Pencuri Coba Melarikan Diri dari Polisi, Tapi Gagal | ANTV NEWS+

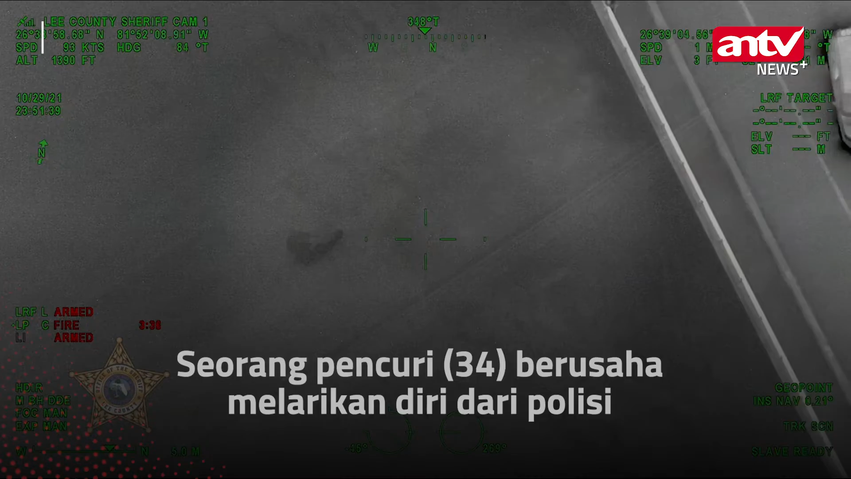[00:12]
The bridge right now. Stand for the county. Can you advise that that you can please?
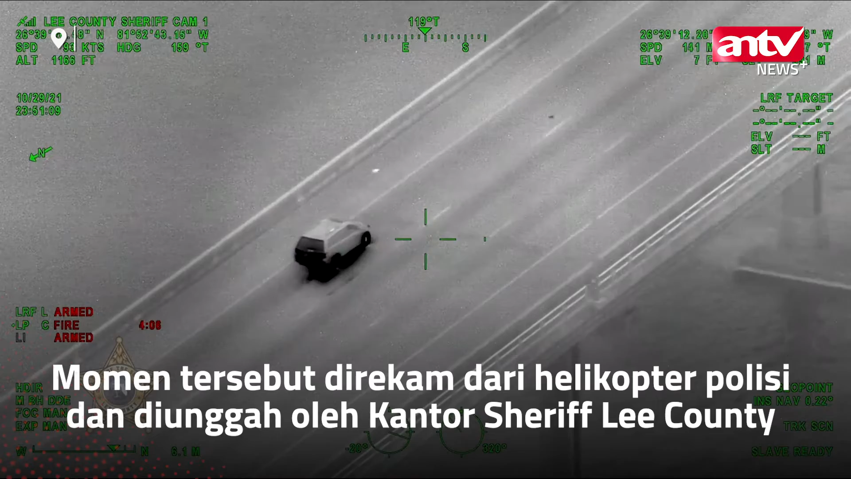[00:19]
Stand for. Reach out. Oh, it's on the bridge. It's crashing on the bridge right now.
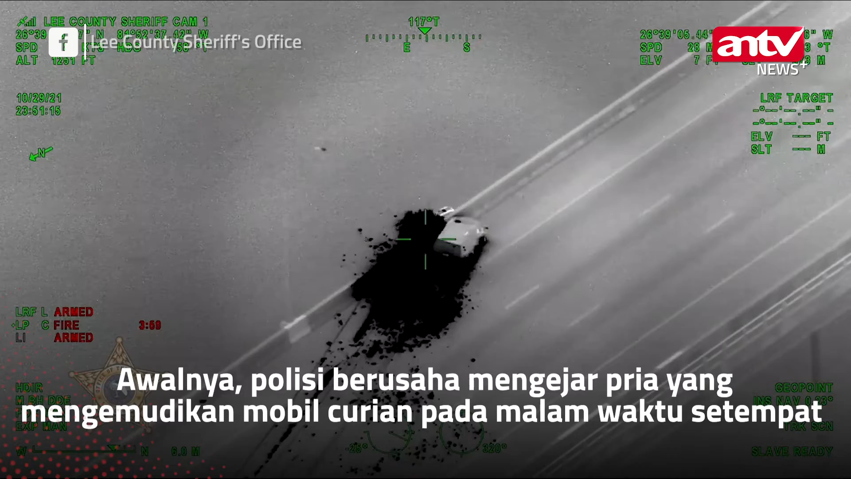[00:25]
Bridge for you. Lake County has just crashed on the bridge. It's on the top of the bridge right now.
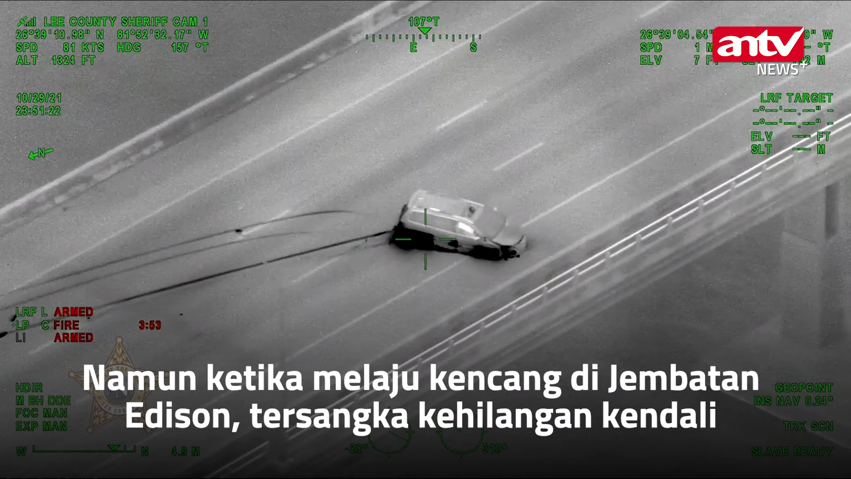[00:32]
He's running right now. Looks like he might.
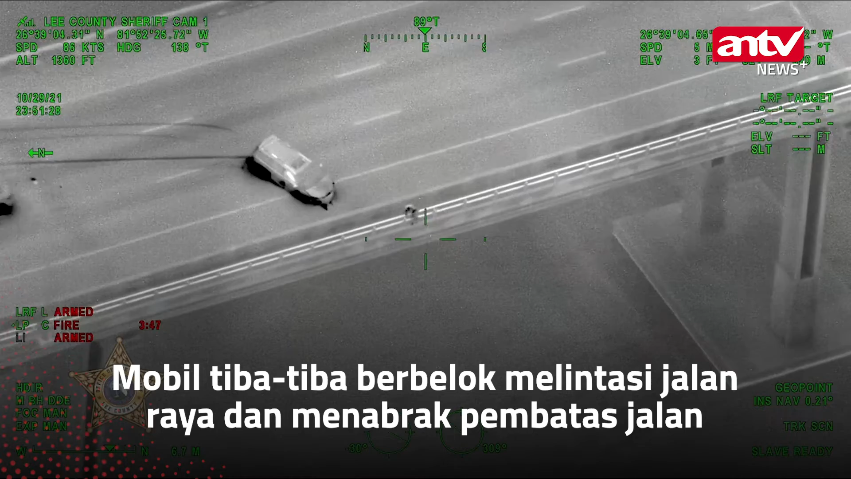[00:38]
He's like trying to hop off the bridge right now. He's standing on the foot of the bridge.
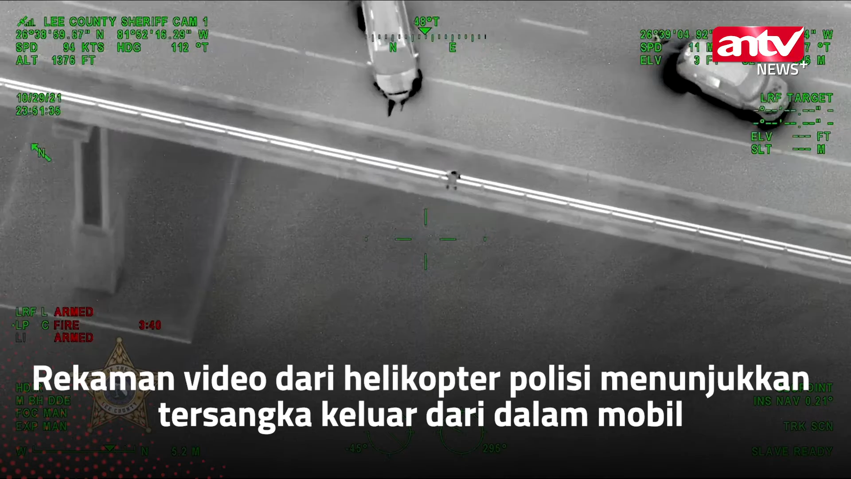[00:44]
And he just jumped off the bridge.
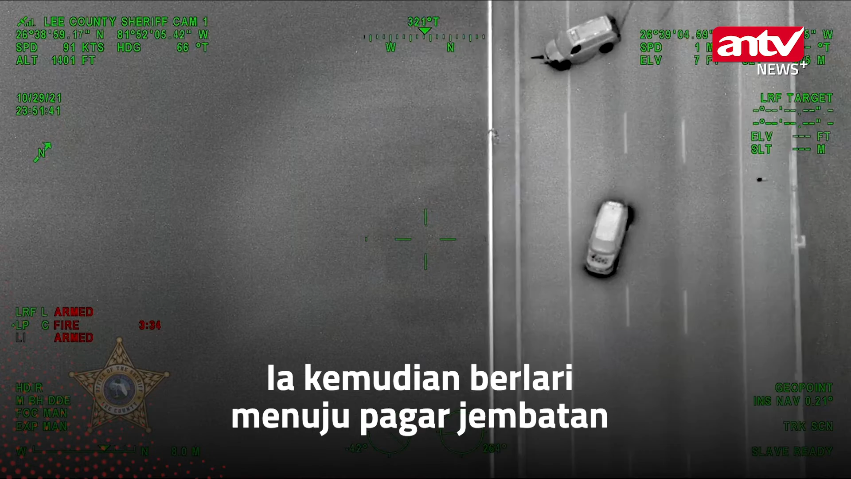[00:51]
So you're going to need to jump. He's in the water. He's on the water. 10-4, North 32, if you say you want to call. These are. Yeah, it's right underneath. Okay. Yeah. Coming around. R-4 is in contact. If you want that way, get traffic off the call. Come at the post-cars.
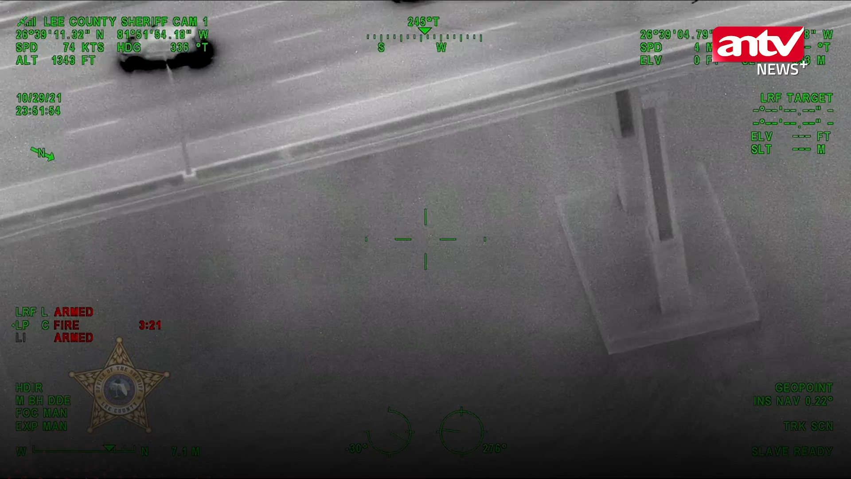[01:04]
10-4. I still have visual on him. I think he's in there. I still got visual on him. But he's in the water. Just sitting there now. He's going
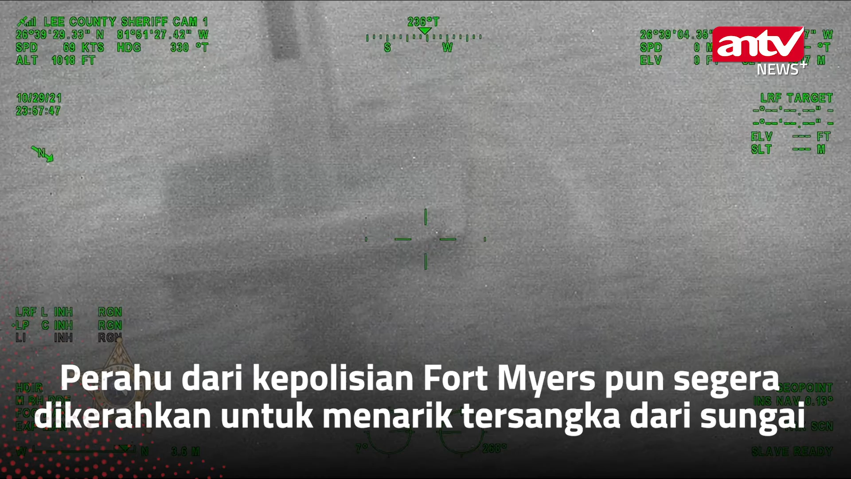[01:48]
We're going to try to get a little closer and put the spotlight on him so they know where to go.
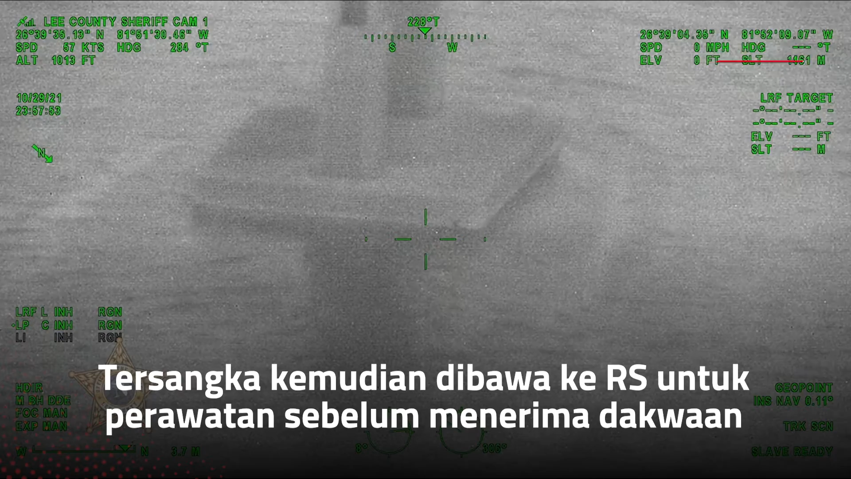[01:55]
We're going to get the subject out of the water. We're going to try to get the subject out of the water. We're going to be on the boat
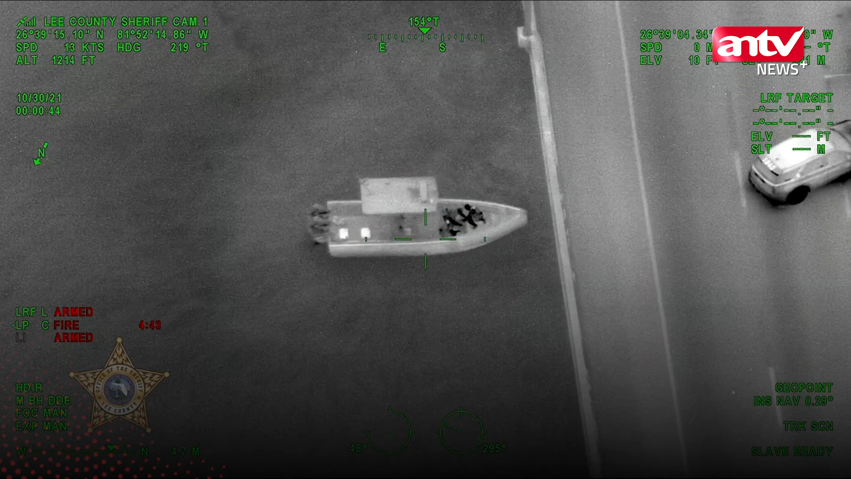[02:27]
with FMPD. We'll be right back.